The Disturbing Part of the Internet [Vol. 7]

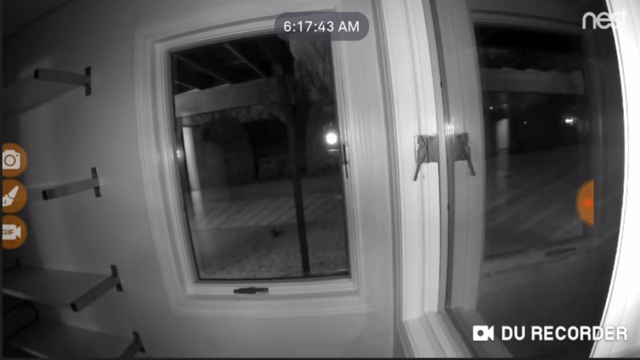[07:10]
After ignoring him knocking on the door multiple times, this happened.